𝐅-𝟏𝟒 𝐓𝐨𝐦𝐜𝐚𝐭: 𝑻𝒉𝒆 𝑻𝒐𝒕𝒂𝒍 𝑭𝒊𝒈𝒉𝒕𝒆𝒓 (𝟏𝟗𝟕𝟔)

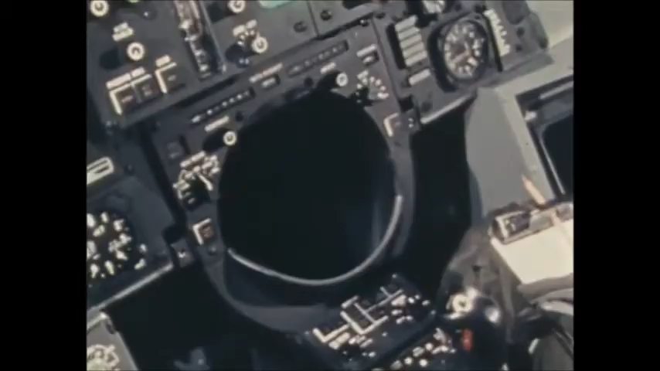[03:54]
at ranges in excess of one hundred miles, and guide six Phoenix missiles at six different targets at the same time.